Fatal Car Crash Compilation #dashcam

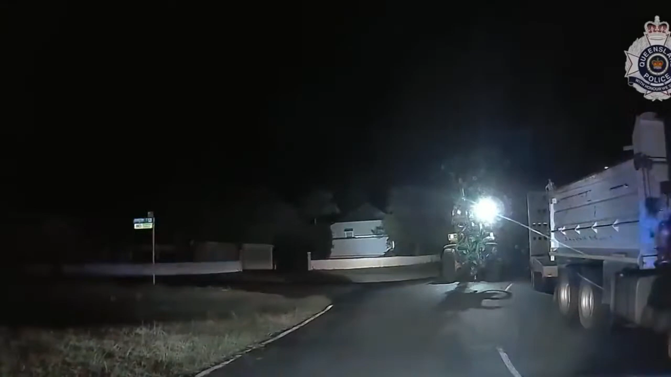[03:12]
I've got a tractor, massive tractor. Put it down, mate.
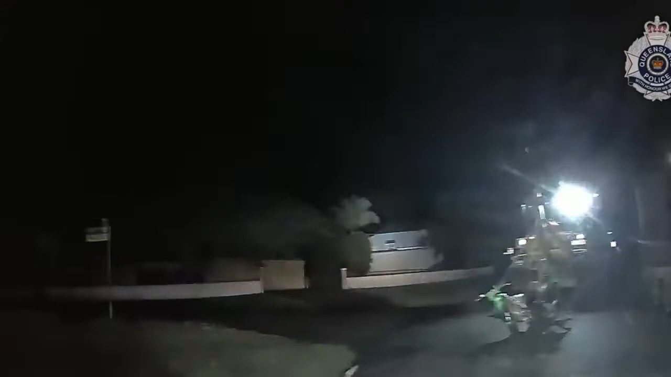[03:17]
He is not stopping. He is not stopping.
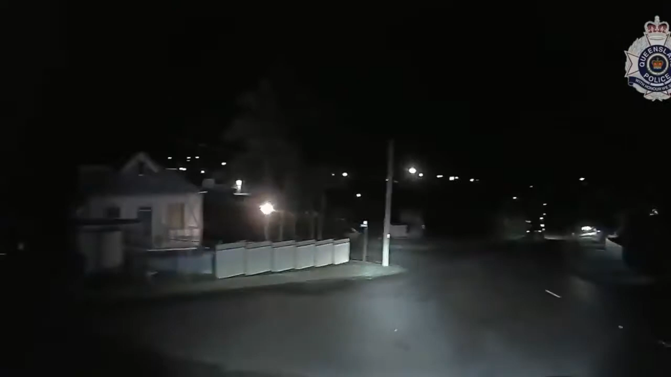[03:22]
Okay, he's run over the bikes. Everybody stay well clear of this tractor.
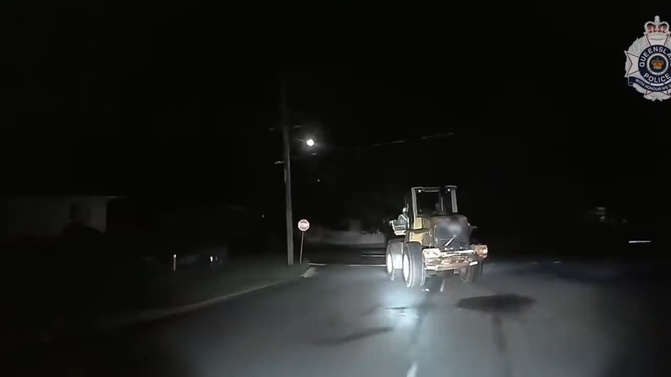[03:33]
Okay, he's dropped the bucket, he's dropped the bucket!
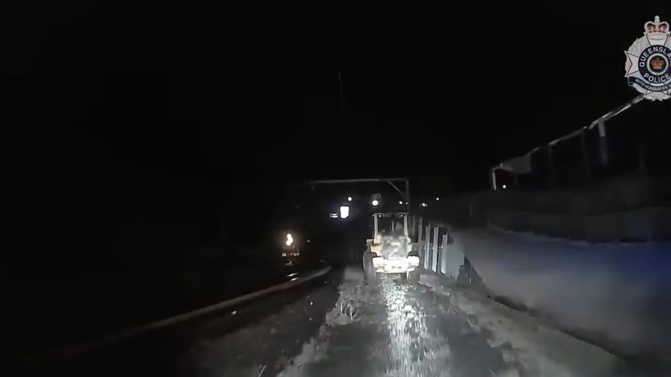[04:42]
Stop all trains if there's anything. We are on the railway siding, heading in towards...